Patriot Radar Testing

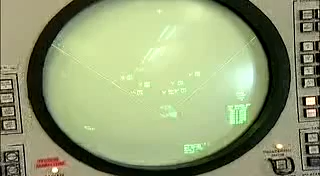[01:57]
And we also are capable of creating missile targets and being able to create the
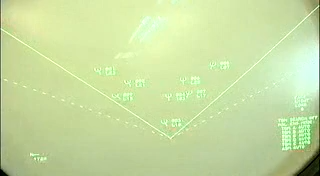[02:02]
data coming back from the Patriot Missile once it is launched. Whenever we do a radar here at Letterkenny, whenever we do the rebuild process, the cost savings is